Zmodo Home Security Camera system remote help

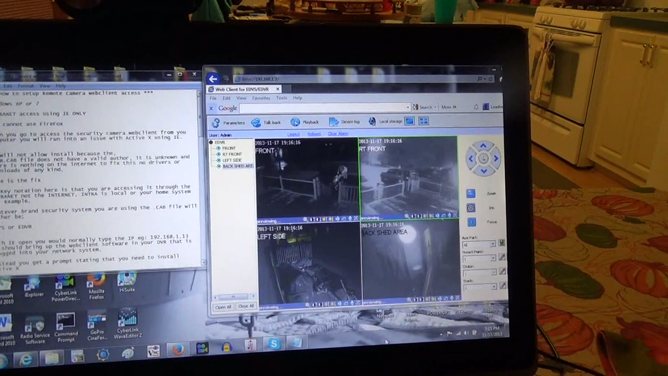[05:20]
This one here is particular by Zmodo. As Z-M-O-D-O. They're big time on eBay. They have a website. They're... They're pretty decent cameras. And you're going to add other ones to it. But anyways... This one here is, um... Regards to how to set up... For accessing their, um... Web client. Zmodo's web client.
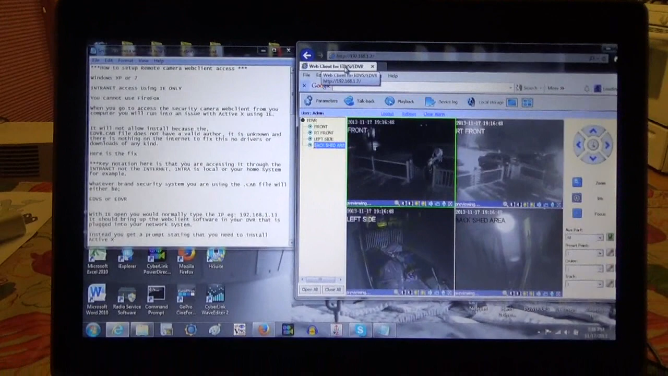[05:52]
And their web client that they use. Uh... This application you can only use... Only utilize in Windows, uh... Internet Explorer. IE. And... Because Firefox, it doesn't work. I'm not sure why. I've tried, uh... Different things. I just, uh... Got tired of fighting it. It's Internet Explorer. It's Firefox. So... With IE, I know... I'm not a big fan of IE, but... It is what it is. But anyways... Uh... This access here, using this web client, is an intranet access.
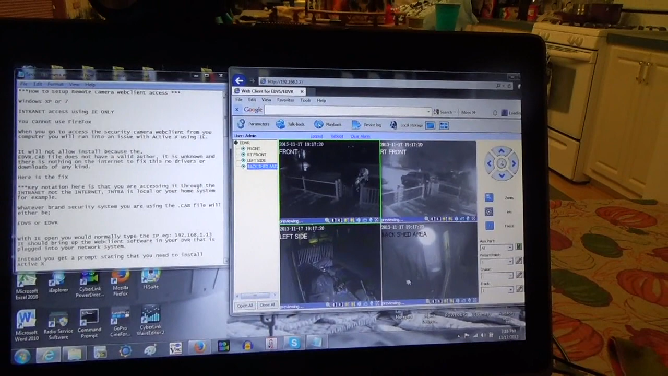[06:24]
That means an internal network through your own router pipe in your home. It's an intranet. And there's the other... The other process is an internet. Which is remote. Using another program or application. One that I use. It's called Splashtop. And... I have a lot of information about that. On the last part of this video. Um... And it works pretty cool. But...
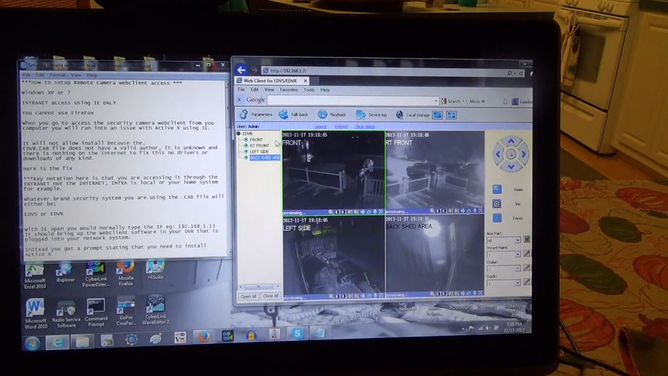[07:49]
Because IE uses ActiveX. And... One of the problems with, uh... Z-Moto's... And anybody's using their cameras... Is they use, uh... A... Thing called... E-D-V-R... E-D-V-R... E-D-V-R... Dot C-A-B. It's a... E-D-V-R dot CAB file. C-A-B as in boy. Um... And the area to pop up... When you go to set it... When you try to install... Or access your login... Uh... Whatever your IP address will be for yours...
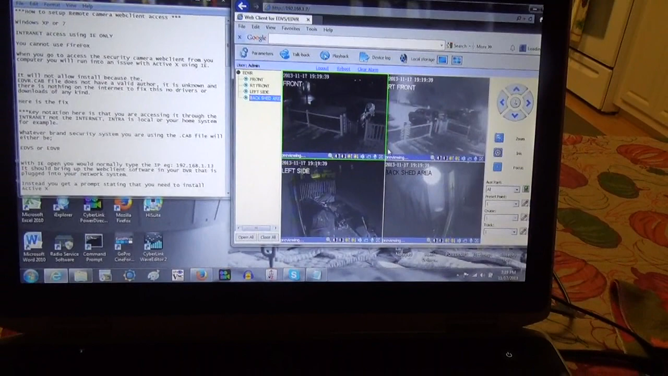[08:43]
To get it to install. There's some tricks, but they don't work. This is the one that fixed. But anyways... Um...
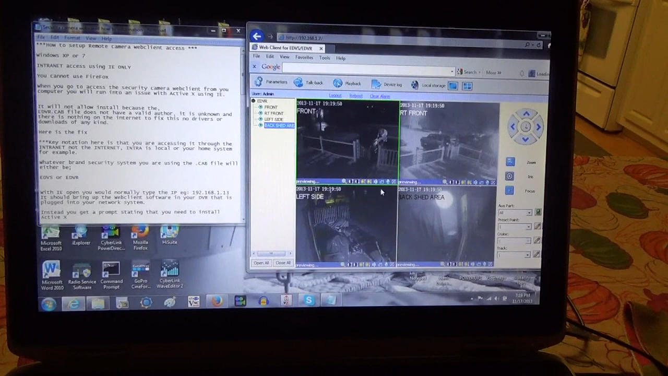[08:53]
And whatever brand security system you're using... Other than Pelco... Which is a major brand camera system. Pelco uses its own proprietary software. You don't have those issues. There's, uh... They use different things. But anyways... These are some of the homeland... Home security camera systems, uh... That you get on eBay. And... They'll use either the EDVS or EDVR file extensions. Uh... CAB files. And... That...
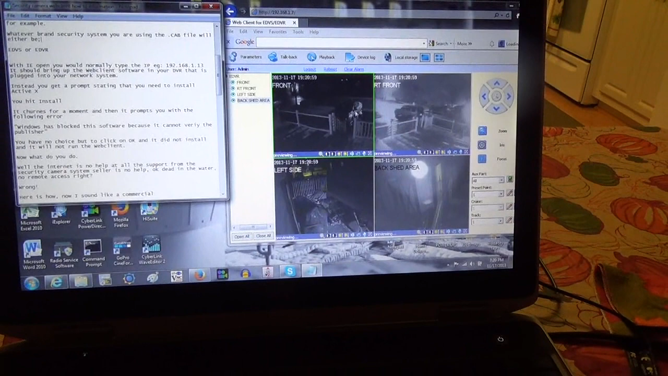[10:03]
Uh... You're gonna type it in the address bar. Your IP in the address bar. And it'll come up with a little prompt. And it'll say, uh... Windows has blocked this over because it cannot verify the publisher. You have no choice but to click OK. Um... Now... And then you're going, okay, now what do I do? You click OK and it just goes away. It won't install ActiveX. So anyways, what you have to do is, you think you're dead in the water, is you, uh... Uh...
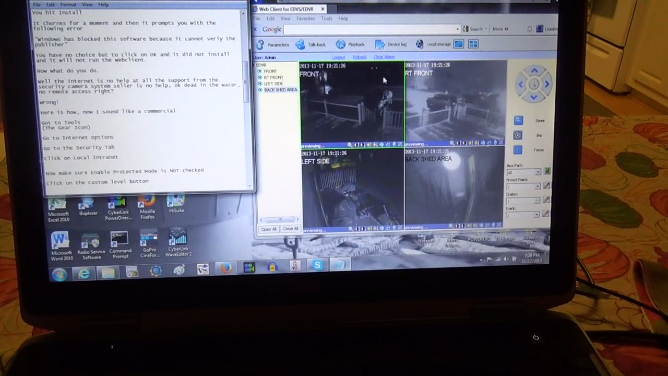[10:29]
You go to your tools, um... Folder and you bring up internet options. And you go to the, uh, security tab.
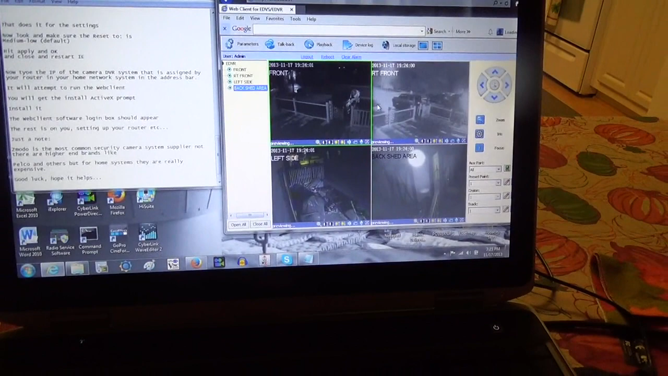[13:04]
And it's going to ask you if you want to install it. It'll install. Uh, it'll prompt you.
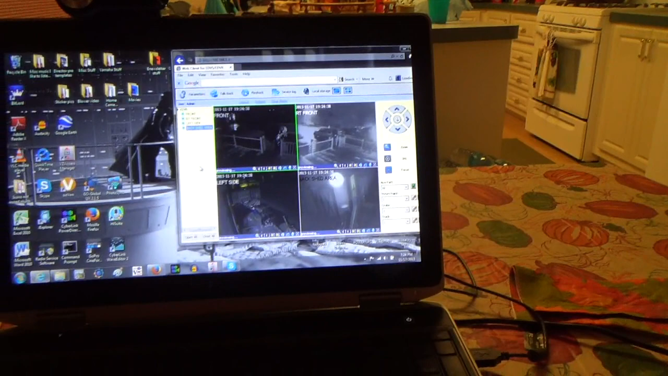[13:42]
It's not that big a deal. But with IE, you have to set some of those things up in the intranet side. The internet, you won't care. Because you're not going to access it that way. When you're away, you have to use another application.
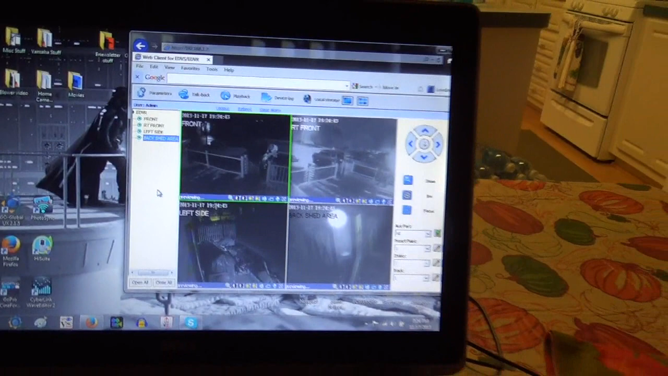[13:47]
And again, like I said, I'm, you know, Splash, um, let me bring it up real quick here.